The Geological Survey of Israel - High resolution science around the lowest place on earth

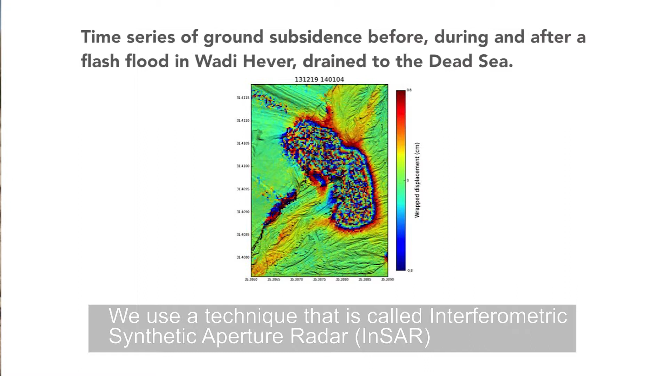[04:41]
INSAR, which is based on radar satellites that circle the Earth,
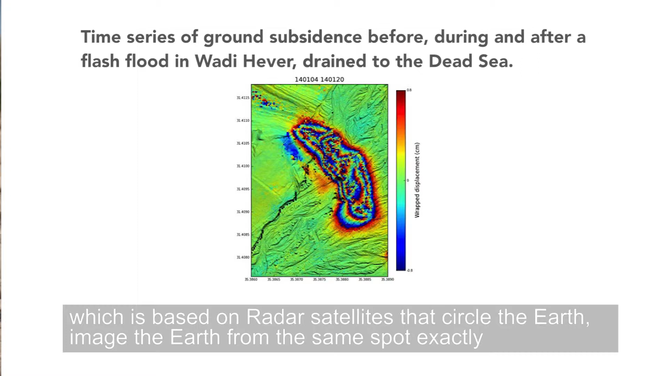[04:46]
image the Earth from the same spot exactly.